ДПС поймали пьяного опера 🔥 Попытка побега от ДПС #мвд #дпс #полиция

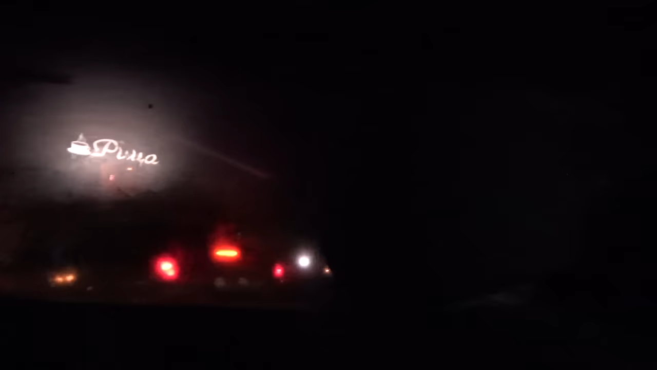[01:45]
Сейчас он поедет.
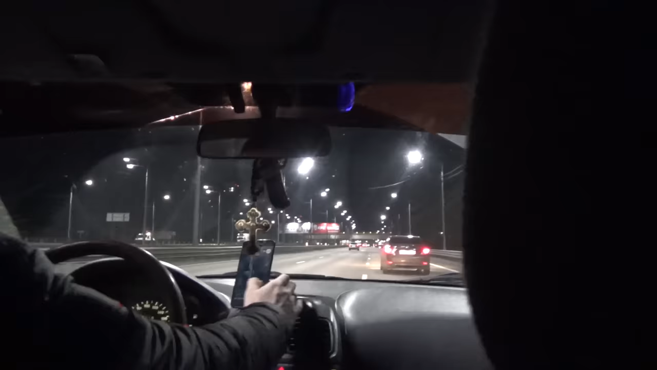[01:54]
Кафе Рица. Вот Рица. Вот сейчас МП будет проезжать скоро. Военный городок проезжает уже. Остановку. Мы сейчас вот едем за ним.